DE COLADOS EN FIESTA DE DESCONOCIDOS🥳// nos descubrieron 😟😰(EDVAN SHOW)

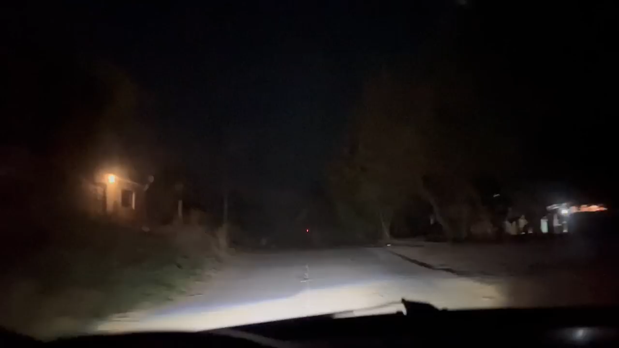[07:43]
Bien calabaciado. Agárrense, morros. Bueno, señores, vamos a ver. Bueno, la intención de darle por acá, Edgar, es para rodear por la Plaza del Rosario y regresar para Chingana, por el Panteón Municipal. Sí, para allá, pues ya. De hecho, ya estamos aquí en la presa, güey. No, mira, para que la gente no piense mal, sí, la presa es una comunidad aquí pegadita para Chingán. Yo aquí venía a jugar fútbol.